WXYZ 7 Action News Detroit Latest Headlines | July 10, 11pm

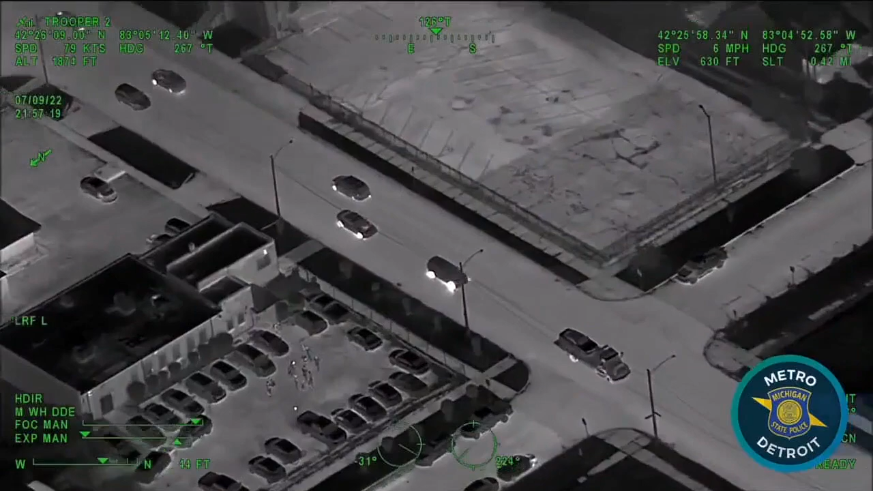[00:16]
Last night, the driver led authorities through Wayne and Oakland counties before ditching the vehicle.